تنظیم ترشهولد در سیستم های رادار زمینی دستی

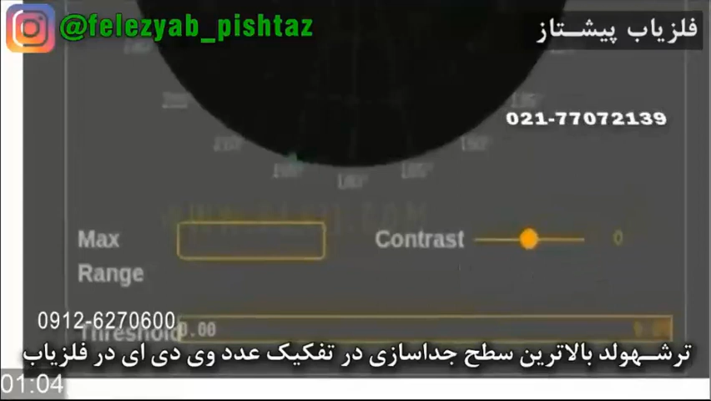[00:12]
ببینید اینکه بحث ترش هولد میشه شما اگه اندازه ترش هولد رو درست تعین کنید چه در رادارها، چه یر فلزیاب های فرکانسی که از ویدیو های ترش هولد صد و هج داره شما میتونید از ترش هولد برای بهرگیری
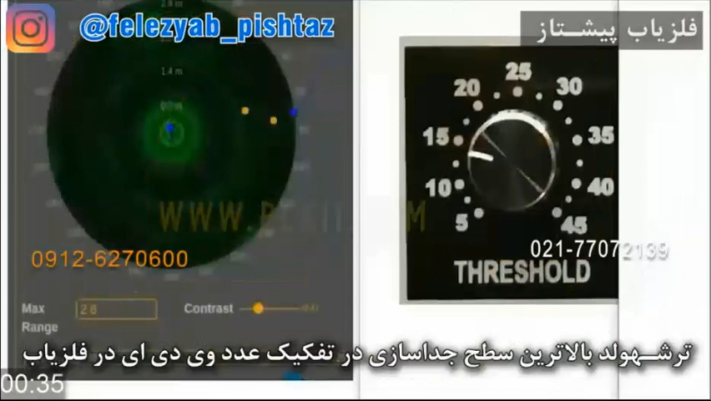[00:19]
در بهترین کار برد تشقیص هدف اصلی تون استفاده کنید.